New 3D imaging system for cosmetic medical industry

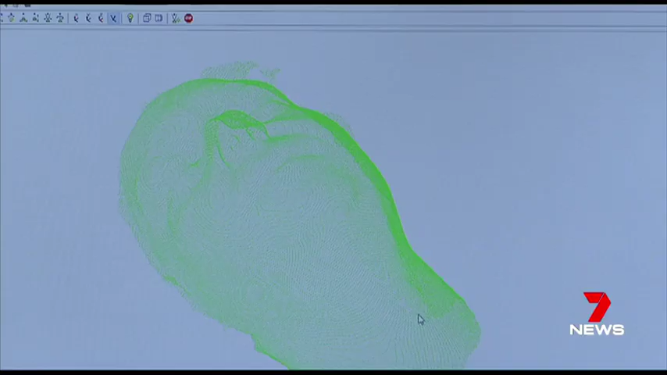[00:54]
scans of a patient's face before
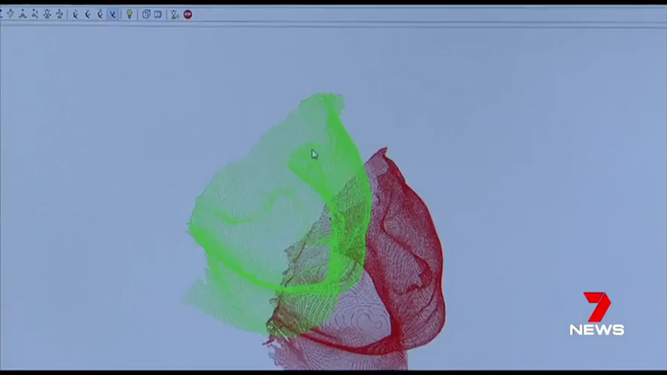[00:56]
and after a procedure to provide a picture of where changes have occurred.